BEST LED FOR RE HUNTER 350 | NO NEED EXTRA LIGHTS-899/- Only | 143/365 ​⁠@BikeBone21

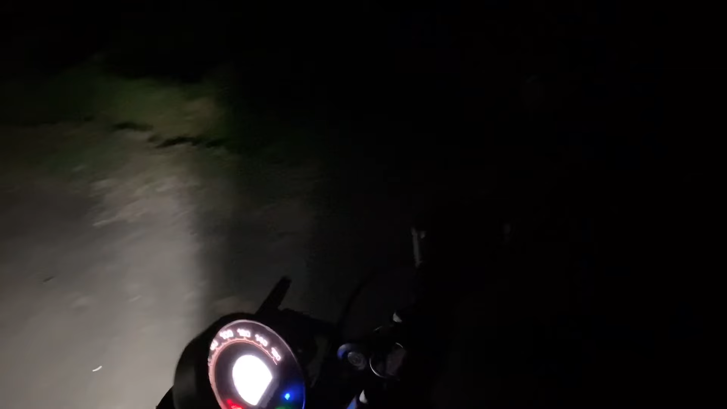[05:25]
कोई भी ऐसा नहीं कोई और चीज जल रही है मेरे फॉग लांप जो है और लाइट्स वह मैंने बंद कियो है देख